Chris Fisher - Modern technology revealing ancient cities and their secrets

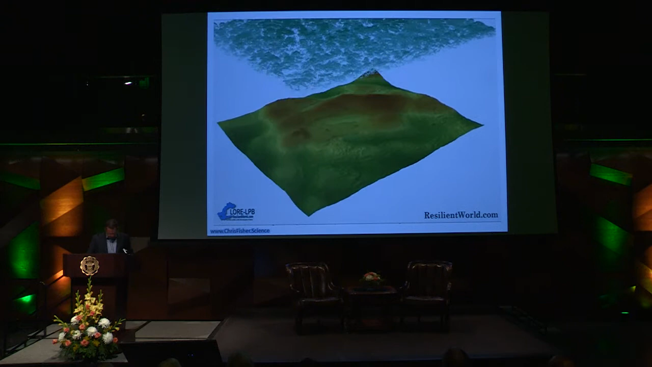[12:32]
So what is light detection? So what is LiDAR? What is light detection and ranging? It basically operates on the principle of light.